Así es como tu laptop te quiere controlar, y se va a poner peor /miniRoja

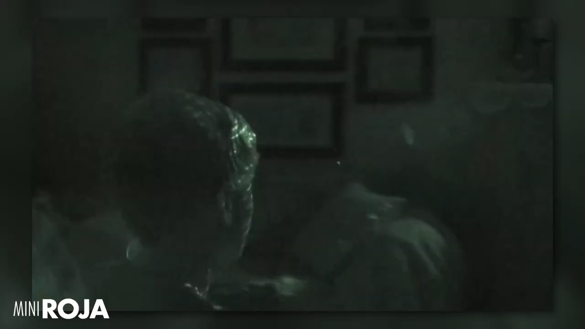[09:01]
dibujando los puntitos encima y se está fijando el cómo se movían esos puntos contra un mapa interior que tenía donde deberían de estar. Y entonces, gracias a qué tanto se movían los puntos y qué tanto sabe que se deberían de mover por la distancia,